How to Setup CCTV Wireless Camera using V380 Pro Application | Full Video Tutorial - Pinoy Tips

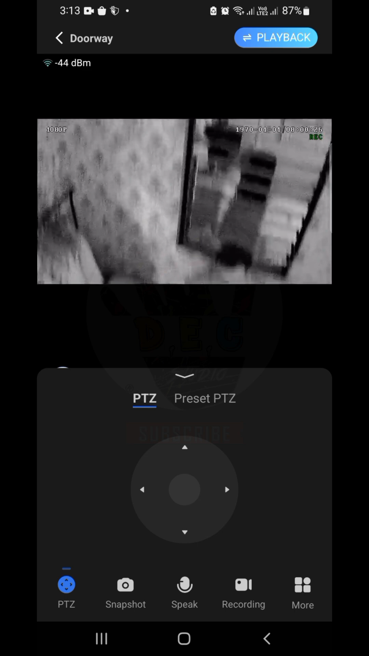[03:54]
Sa ibang video ko. Okay. Yan. Connected na sya.
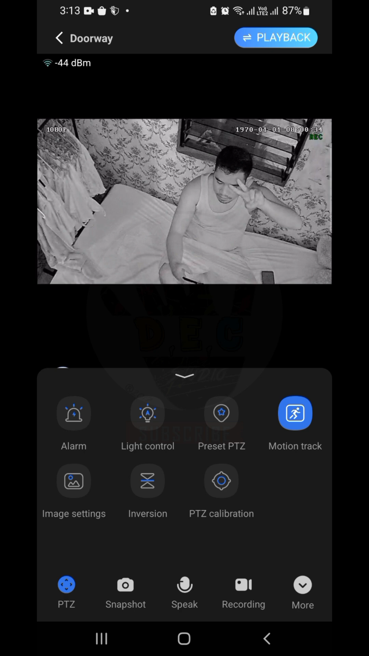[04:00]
Okay. So yun. Yung light. Pwede din natin i-on. Nakasteading lang yung light.